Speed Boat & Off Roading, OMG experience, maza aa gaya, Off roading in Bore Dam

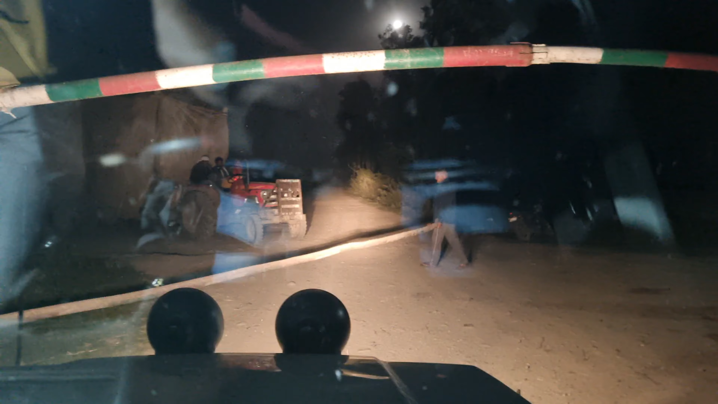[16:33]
रात के समय देखिए कैसा दिख रहा है ना रास्ता,
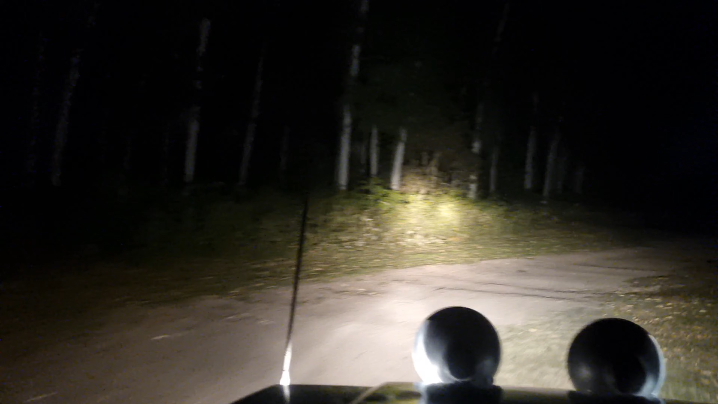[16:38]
बिल्कुल शांत पड़ा हुआ है जंगल है, एक एक सिंगल जानवर नहीं दिखाई दिया अभी तक।
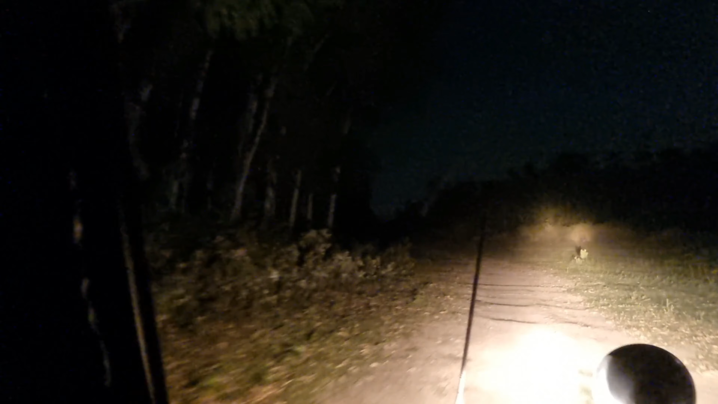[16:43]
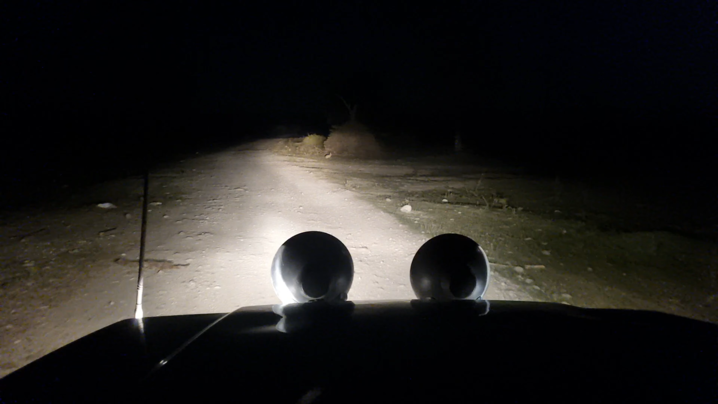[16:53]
अभी हम एकदम घने जंगल में रुके हुए हैं, मुझे खरगोश दिखाई दिए हैं तो मैं उसको नजदीक से शूट करना चाह रहा हूँ।